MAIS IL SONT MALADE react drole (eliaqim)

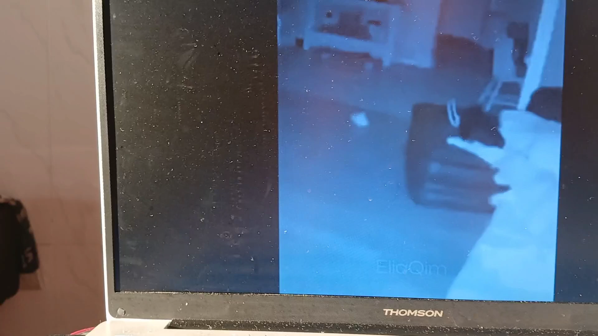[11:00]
C'est un cochon? Ah non, c'est un chat. Ah non, c'est un chien. Je sais pas en fait.